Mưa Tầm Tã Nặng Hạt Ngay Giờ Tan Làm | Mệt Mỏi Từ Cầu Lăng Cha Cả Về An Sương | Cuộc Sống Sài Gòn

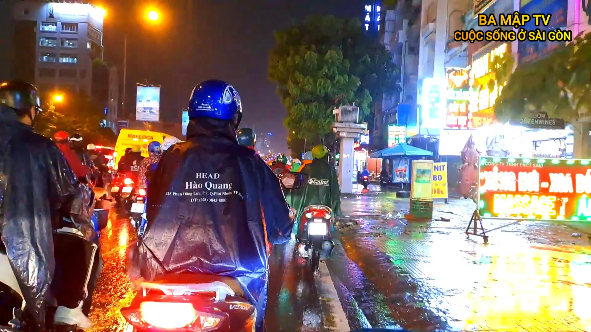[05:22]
Tóc rồng trong cái mùa đã khó khăn rồi, mưa thì không trời mới chịu chứ sao vậy, đó đâu trách ai được. Đã mùa ế rồi mà vô gặp vô trúng cái dịp mưa này nè, thua luôn chịu.
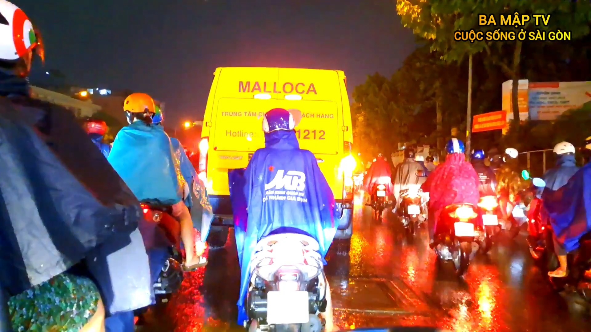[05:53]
Lên cầu vượt lên cầu vượt á, vòng qua tám, đây là cầu vòng qua tám.
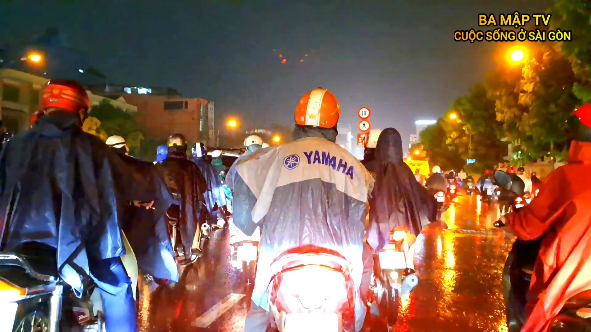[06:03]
Ôi lượng người đông ghê quá nha.
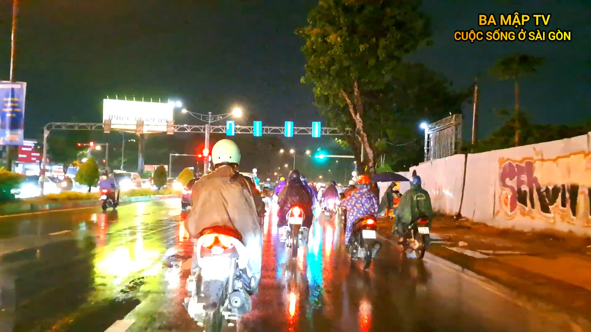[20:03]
Mũi Tàu giao giữa hết đường Cộng Hòa giờ ra đường Trường Chinh rồi cả nhà ơi.
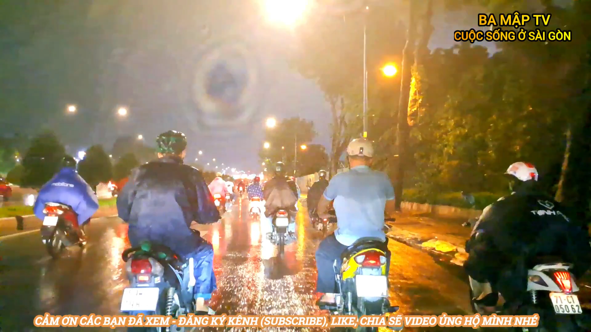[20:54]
Bây giờ là không cho thuê nữa, làm cái hàng rào con màu xanh lâu lắc rồi, không biết có làm gì lại không, hay là làm xây hàng rào gì lại không, để dày luôn đó. Mưa quá, wow, mưa lại nữa rồi cả nhà ơi. Mưa nặng hạt lại tiếp rồi.
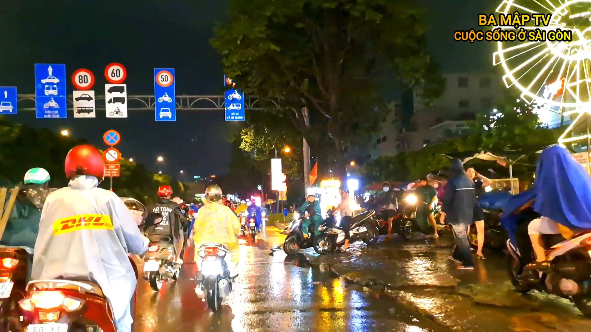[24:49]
Các thượng đế rồi. Phía bên trong, bên tay phải, phía bên trong cả nhà cũng có mấy quán nhậu nữa. Giống như làm cái đường mà đường né phía trong rồi.
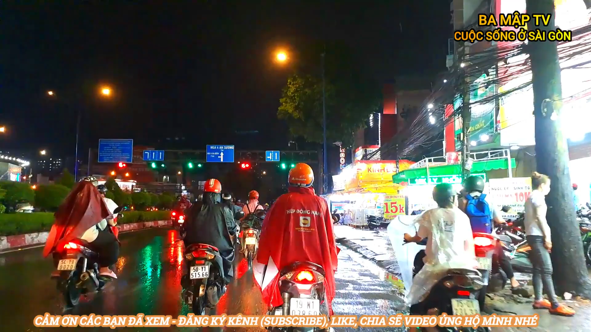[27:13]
làm có mấy tháng nữa là xong á, mà bây giờ không biết thì khi nào vốn nó về rồi khi nào triển khai lại không biết. Thế để mà có những chỗ như giống như một chủng nè, bên tay trái là đường Phan Văn Hớn nha cả nhà.